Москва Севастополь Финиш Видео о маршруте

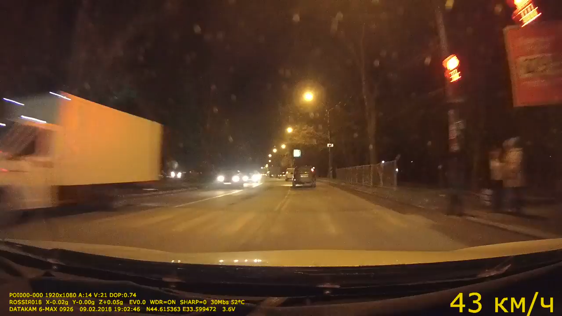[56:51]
город. Ограничение 60. Ну, это предупреждает о том, что подъезжаем. Впереди мобильный пост ОПС. Я думаю, слышали. Ограничение 60. Слышали мою реплику, возглас в салоне. Ну вот мы и в Севастополе.
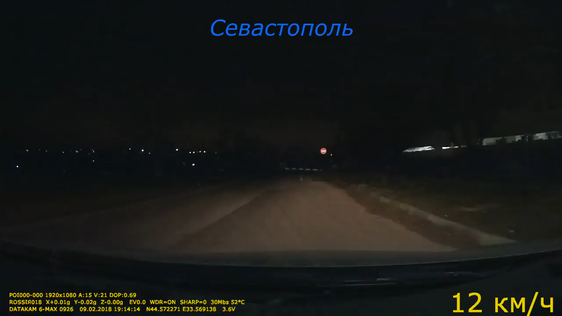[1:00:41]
С левой стороны параллельно идет улица Хрусталева, впереди Ленинский район. С правой стороны ручей Южный, с левой стороны ручей Карантинный. Впереди лежачий полицейский. Ограничение 40.